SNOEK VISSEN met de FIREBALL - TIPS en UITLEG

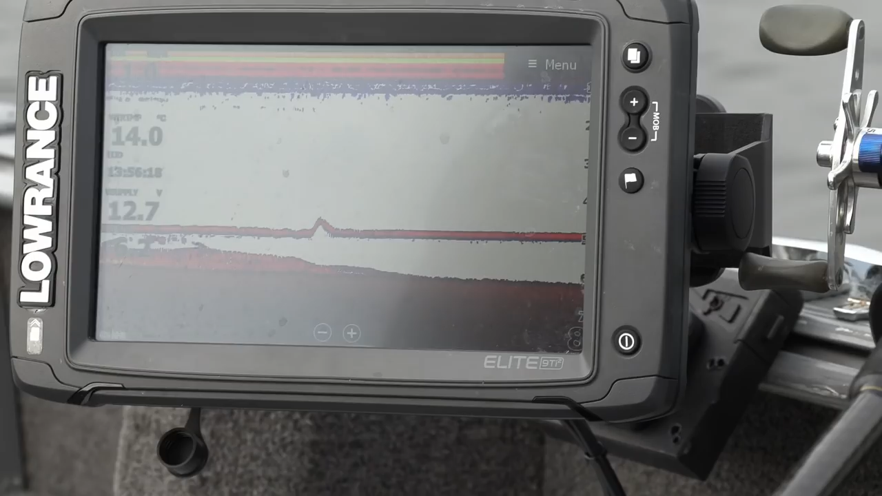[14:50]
Nou, dit is mijn shed in dit geval, of fireball, nou ik er een shed aan hangen.
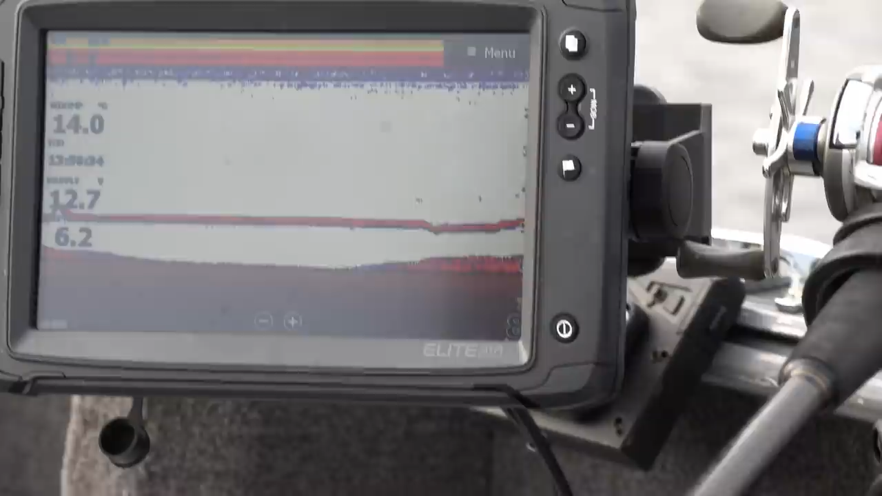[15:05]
Moeten we gewoon stil houden. We hebben net al een distuk 3-4 steigers gehad.
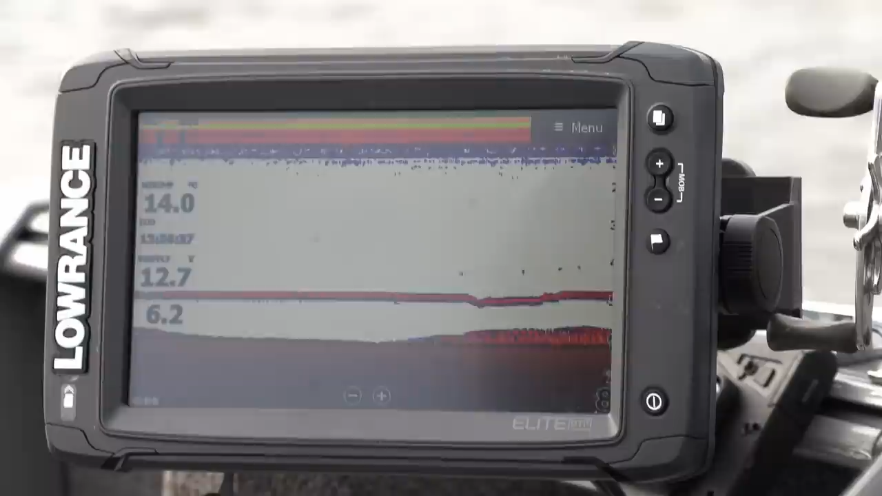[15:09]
Maar ze zijn voorzichtig nou. Zonneken is gaan schijnen. Er liggen rotsen op de grond. Ja, en er ligt snoek gewoon op de grond. Het is wachten tot er ergens in aan de bovenkant. Nou, vanmorgen gingen ze er wel op voor en nu blijven ze er allemaal bij hangen.
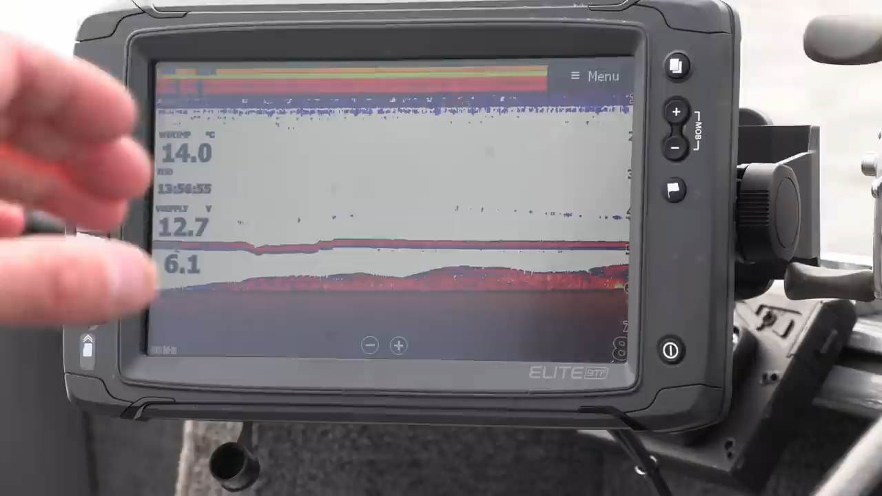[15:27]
On screen: water 14.0°C
Dus ik ga kijken of ik erin kan triggeren. Ik ga even terug over dezelfde stukje van net. Kijk, dit is mijn shed. Ik trek mijn shed omhoog. Ik kan hem helemaal blijven volgen.
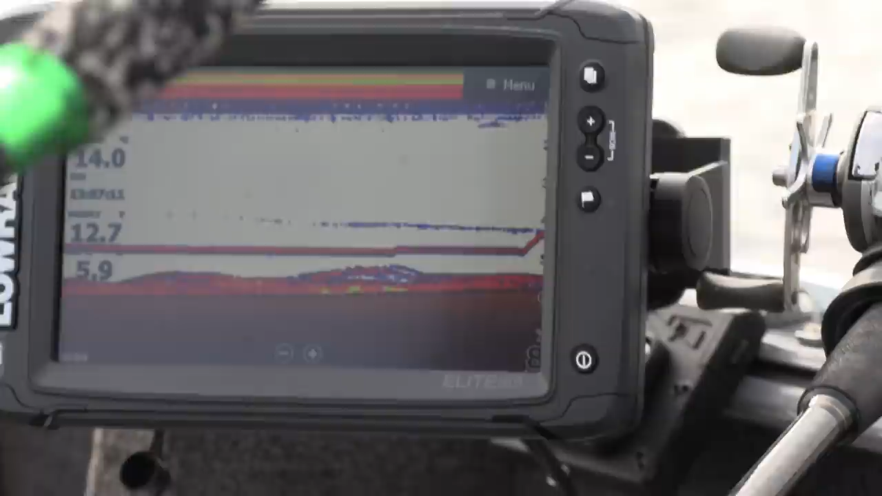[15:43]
Perfect werkt dat, hè. Ik heb hem ongeveer een meter boven de grond.
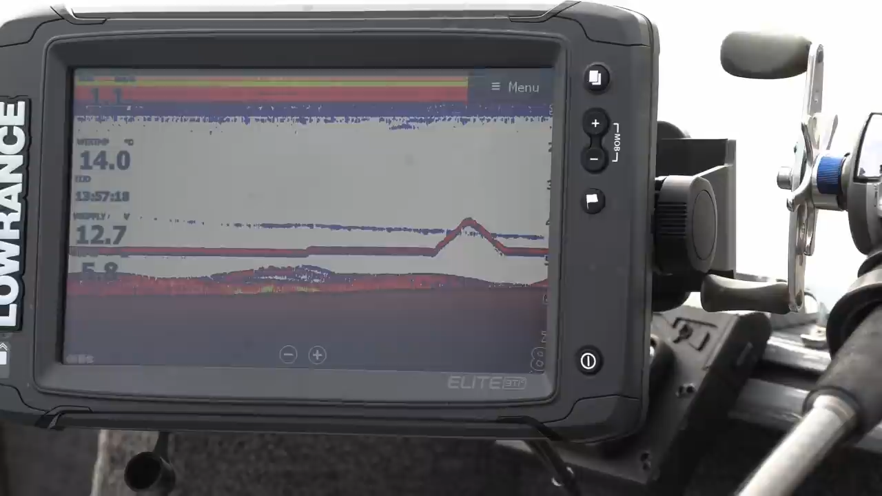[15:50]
On screen: water 14.0°C
obstakel op de grond. Dan moet je in de snoek omhoog komen eigenlijk. Net heel tijd, hè, Tom. Mm-hmm. Ik zeg gewoon even filmen, dan kunnen de mensen er zien. Maar nou even nog niks. Ik zal hem even iets hoger hangen. Kilometer per uur komen nou. Kijk, dat is een vis. Die komt niet omhoog.
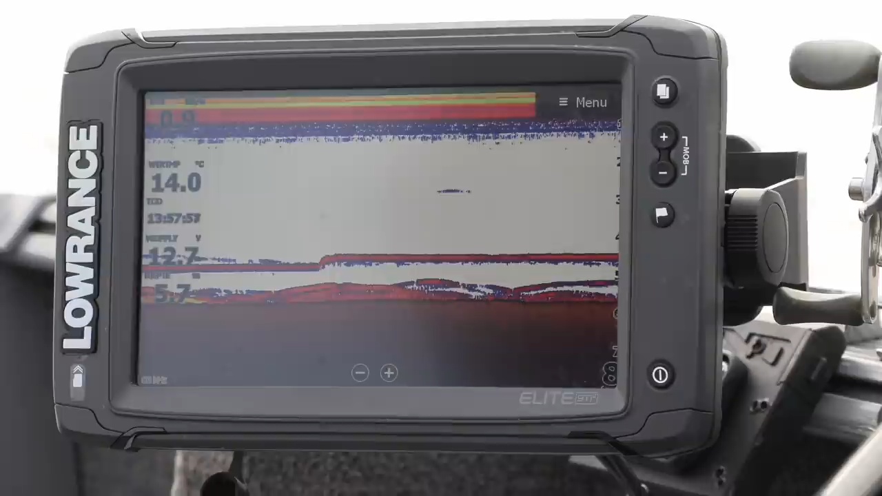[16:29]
On screen: water 14.0°C
Versturen. Die komt wel omhoog. Dat is een vis. Ja, dat is een vis. Maar hij komt ook niet omhoog. Hij gaat weer liggen, zie je? Ja. Zie je dat hij hier weer naar beneden gaat? Ja, maar we hebben daar nog wel een duidelijker signaal. Dat moet.
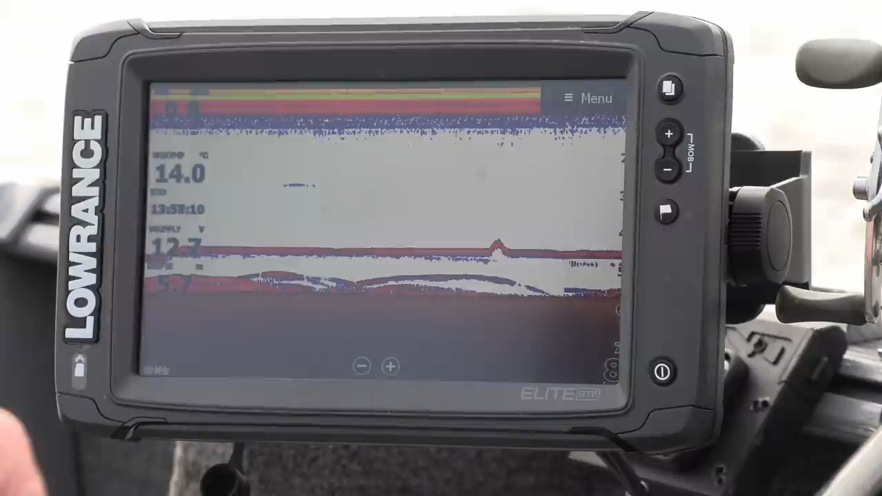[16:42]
Nou hangt er iets onder. Iets... Maar dat is niks.
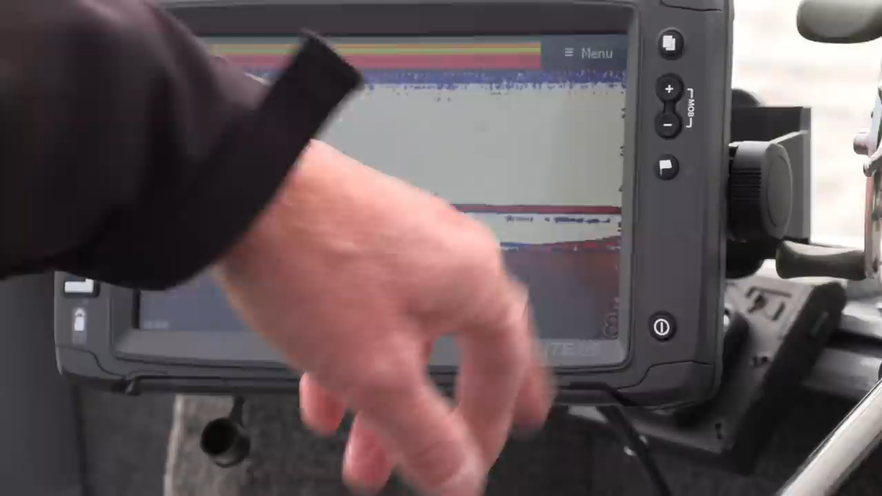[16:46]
Dat is... Kleins.
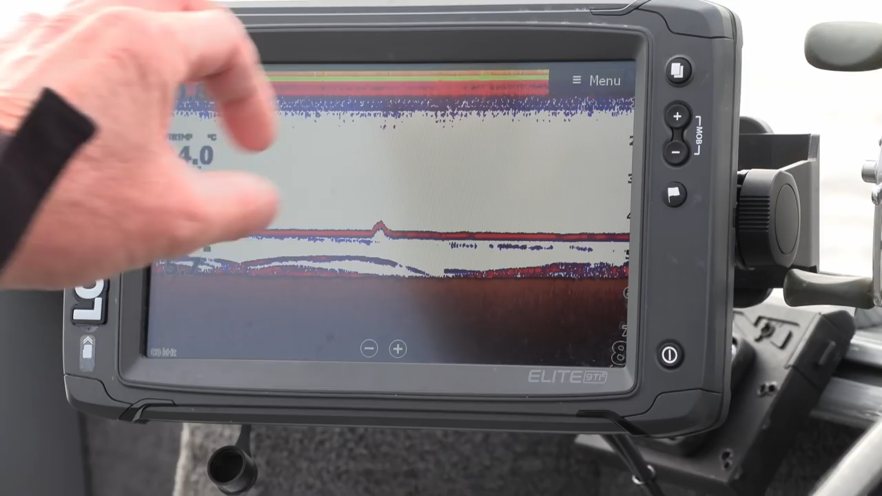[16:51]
Als het echt een meerval is, wordt die streep echt bijna een centimeter dik. Knijtergroen.
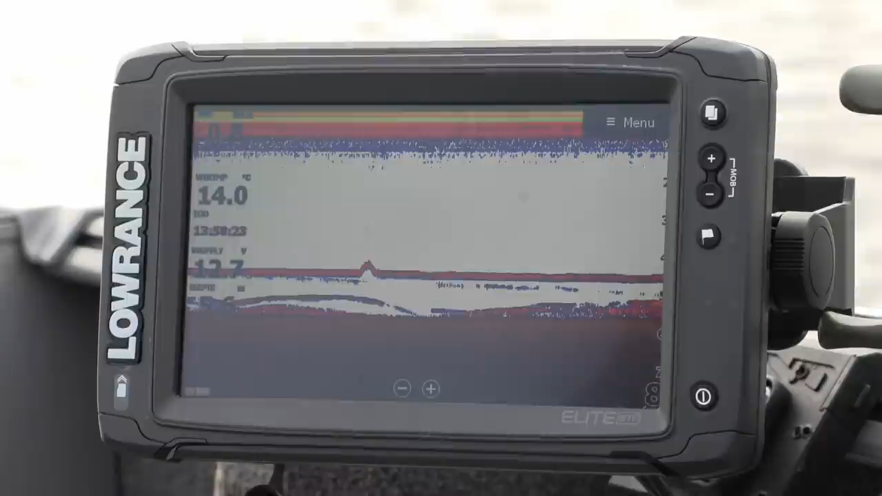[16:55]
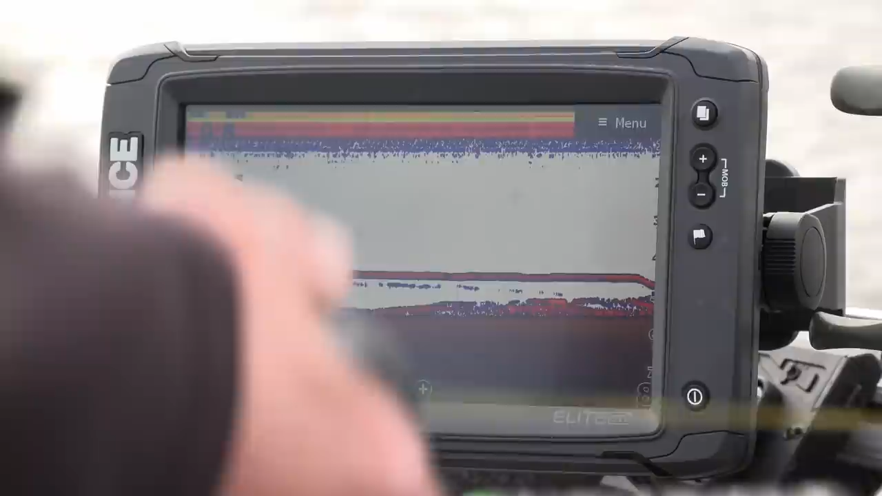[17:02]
Even omhoog lachen. Kijk, die wel, die komt. Kijk, die komt. Zie je? Ik laat mijn shed zakken. Komt die aan. Nou hangt die bij mijn shed.
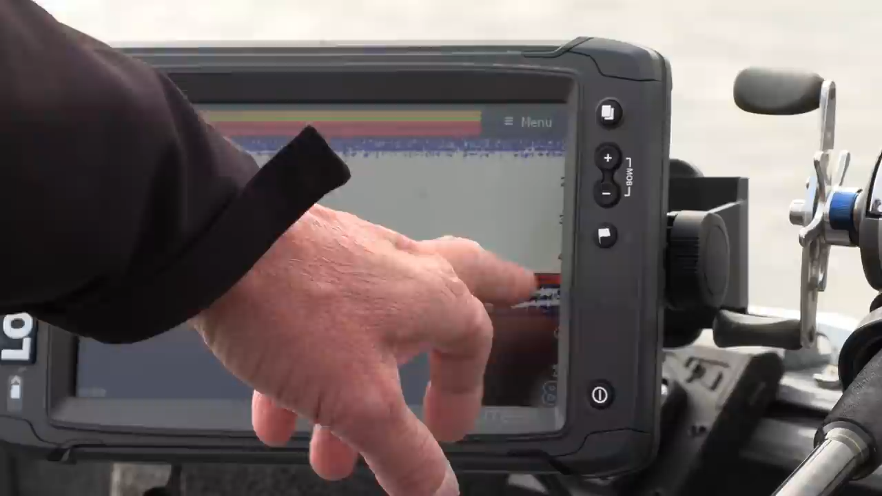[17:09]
Ik weet niet of het duidelijk is voor de mensen thuis. Jawel. Geel wordt hij nou. Hij blijft eronder hangen. Onder ligt er nog eentje.
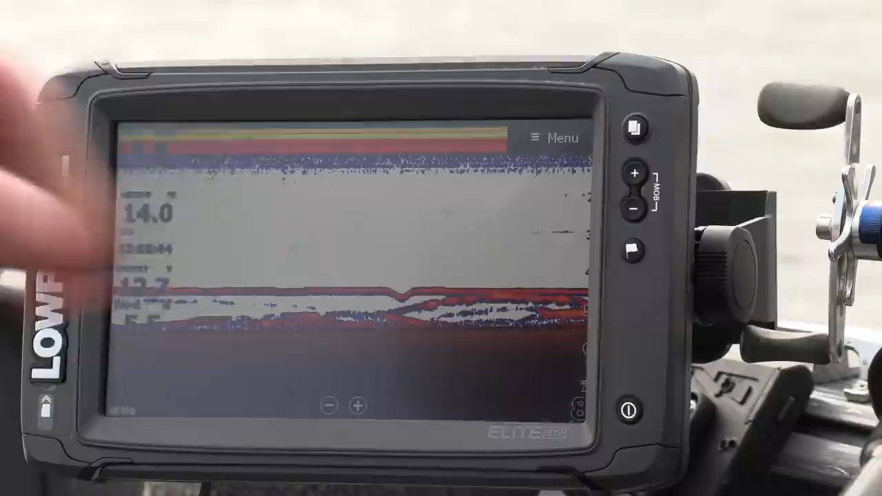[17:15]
Hij gaat liggen. Hij komt weer omhoog. Kijk, hij komt terug. Dan ga ik hem een slag naar boven geven.
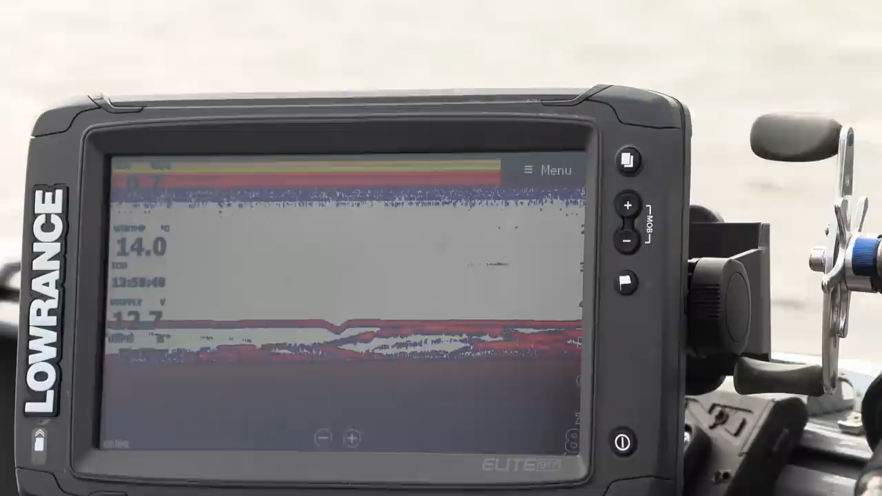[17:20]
En hoop dat hij volgt. Nee, die volgt niet. Kijk, die is weer op de grond tussen die andere gaan liggen. Ja, dat is allemaal scholen brassen. Komt weer iets aan. Ja, Tom, kijk.
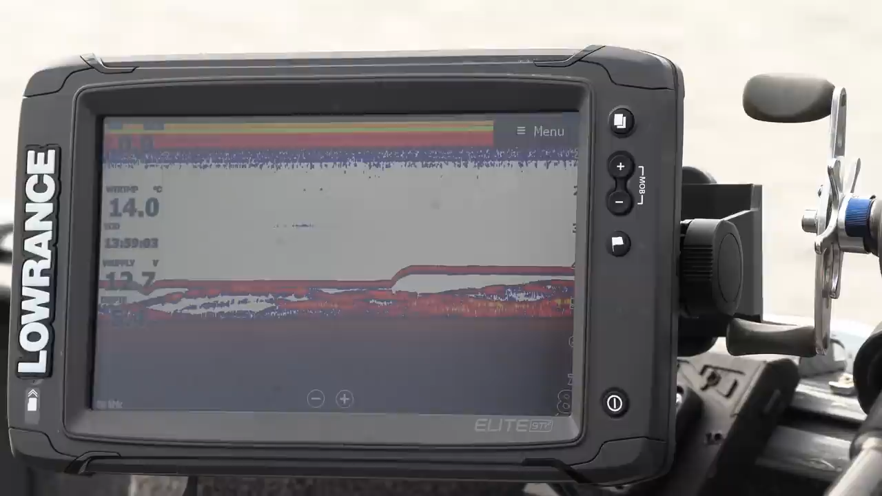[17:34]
On screen: water 14.0°C
Nou, hier komen de... Hier moet geen liggen.
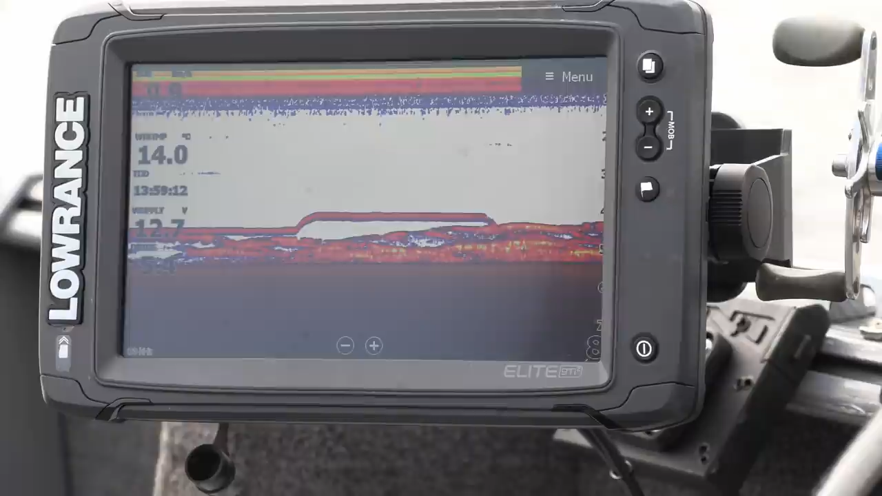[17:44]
On screen: water 14.0°C
Heel simpel. Ga ik boven de aasvis hangen. 3,5 meter hangt je nou. Kijk, door op 4, dat is een goeie. Dat is een goeie. Die gaat nou liggen. Ik kan hem eigenlijk moeten laten hangen.
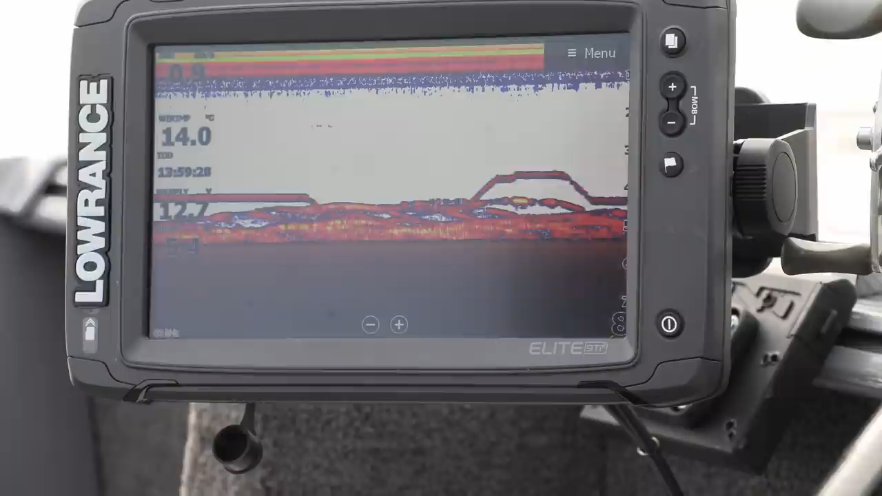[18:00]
Zo werkt in ieder geval het spel, hè? Met een shed of met een fireball, blijft hetzelfde. Je moet hem in een kegel hangen.